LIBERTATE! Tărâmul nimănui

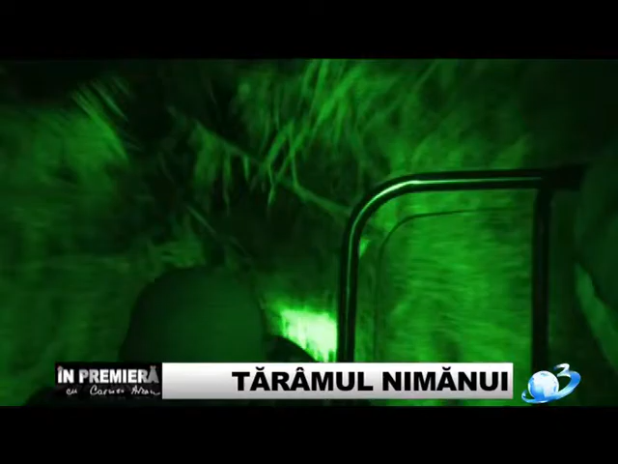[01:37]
De cum se lasă noaptea, delta Dunării se îmbogățește cu o faună nouă. Braconierii.
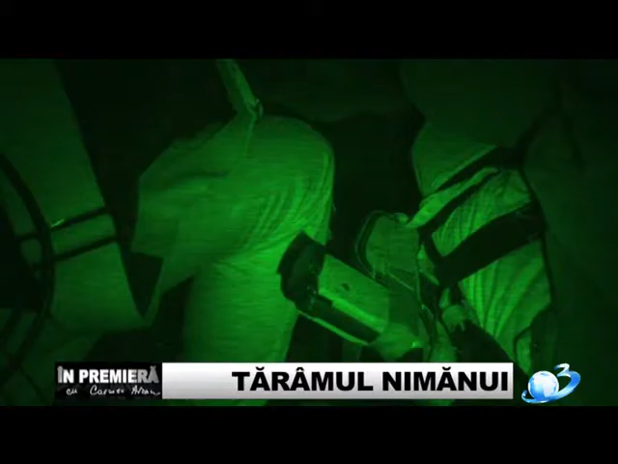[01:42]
Vă slind neauziți pe canalele înguste, scot cu măiestrie din apă placele pline de pește.
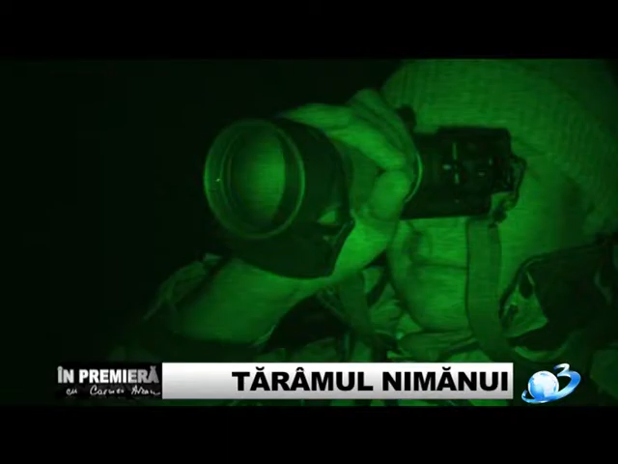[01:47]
Sunt aruncate de aseară, pe lumină sau înainte se întunece și le scot după 8,
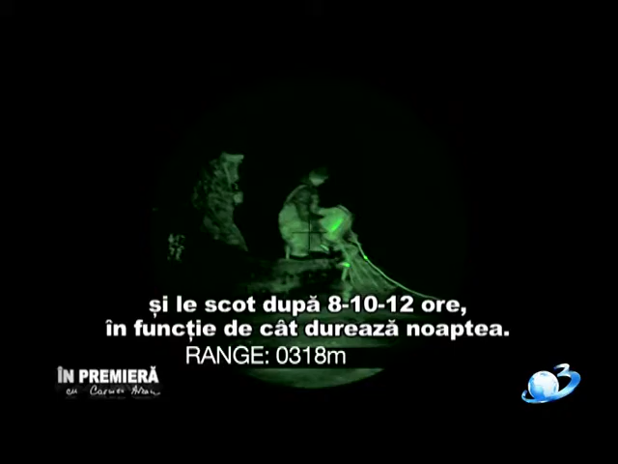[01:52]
10, 12 ore, în funcție de cât vrează noaptea.
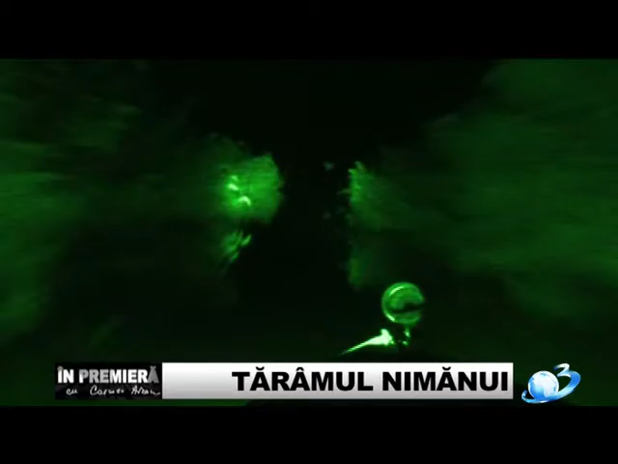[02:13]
Atât de mare e fenomenul. Stai, poliția! Poliția! Uite-i! Poliția, bă*****, bă*****, mătea!
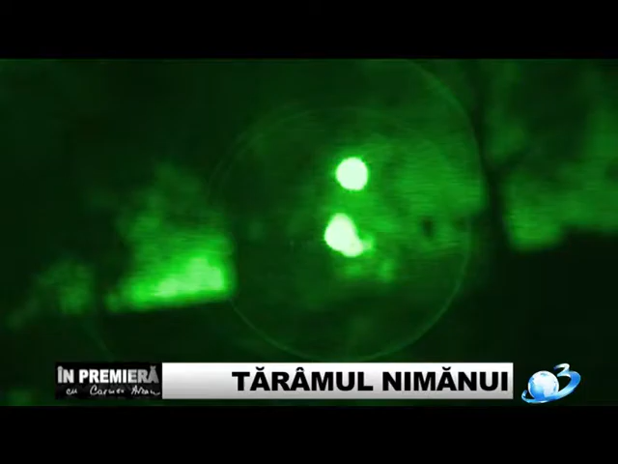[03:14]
Localnicii sunt experți în orientare și în metode de camuflare, așa că e greu să-i prinzi pe toți. O jumătate de oră mai târziu, în aceeași zonă, poliția depistează alți braconieri.
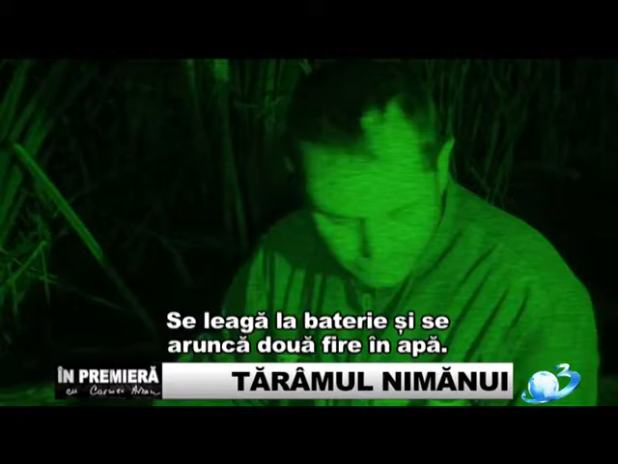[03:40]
Se leagă la baterie și se aruncă două ușuri în alt. Și ce se întâmplă atunci? Se curentează peștele. Se curentează peștele? Cât timp funcționează aparatul ăsta în momentul în care îi dați dumneavoastră drumul?